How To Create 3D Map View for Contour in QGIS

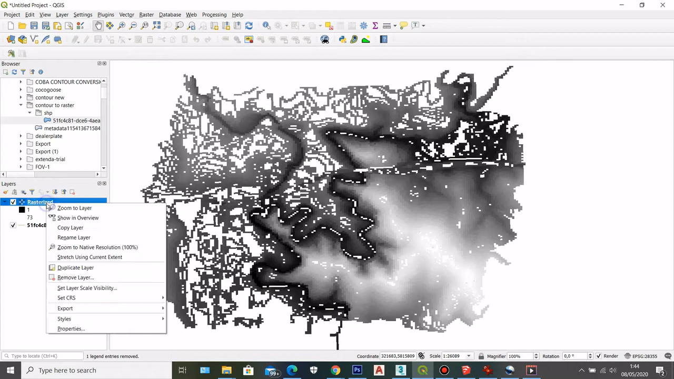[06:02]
So the next thing is we can go to properties. You can leave it like this or you can go to properties and maybe change the color of your raster file. So I'm going to choose palette unique values and then I'm going to choose here I'm going to choose this one. And then here if I click on classify I can see
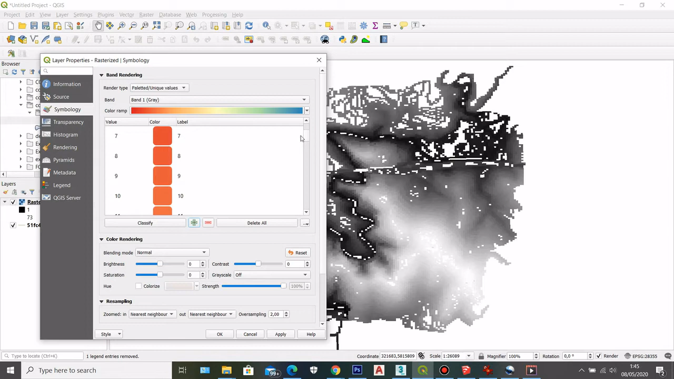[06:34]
the value of my of the altitude and all the colors. You can set up the colors by
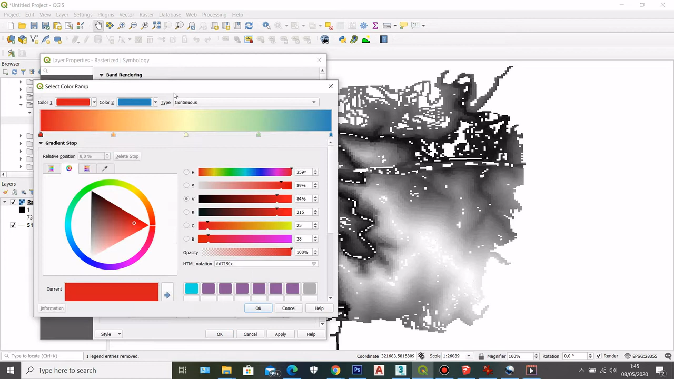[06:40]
clicking here and then you can set up based on the gradient of the color that you want.
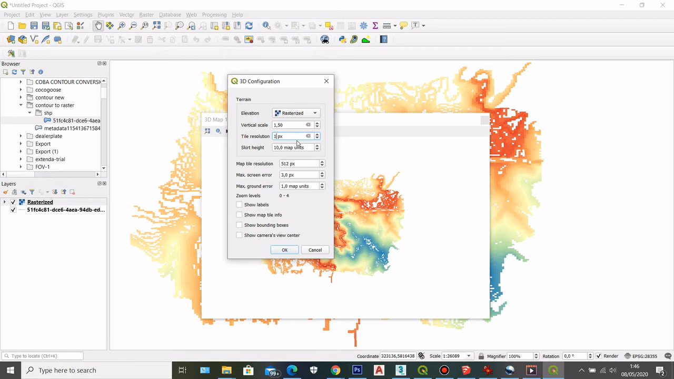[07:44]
After that for the scale maybe I can change it to 1.5 and then for the resolution here you can choose on what whichever resolution you want. For me I'll put in maybe 100. And then after that you can click OK.
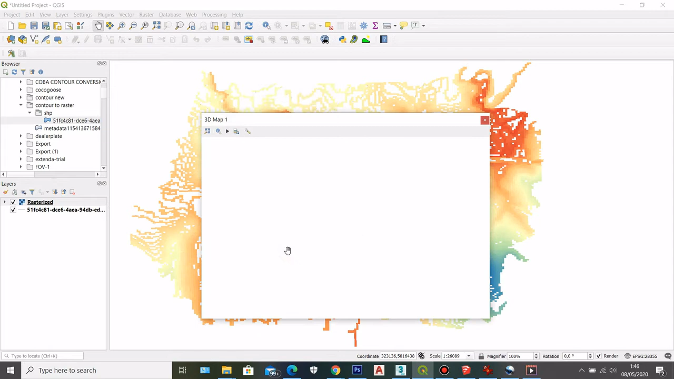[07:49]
So here we can see the difference.
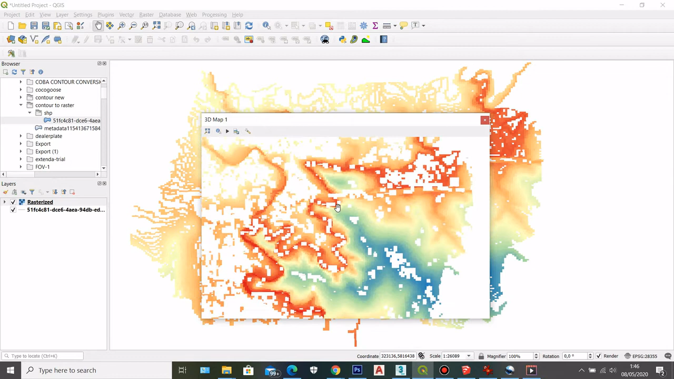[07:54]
If you click on the wheel of your
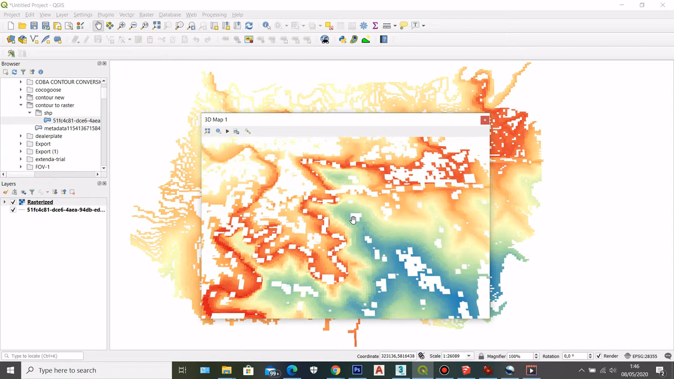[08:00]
mouse you then will be able to rotate your map and then you can see the height difference in your counter file.
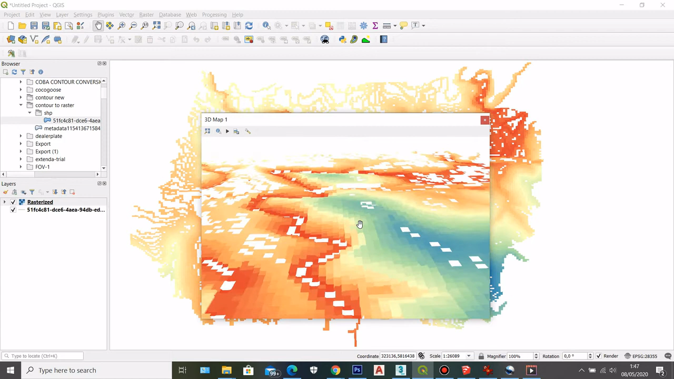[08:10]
So you can see this in 3d.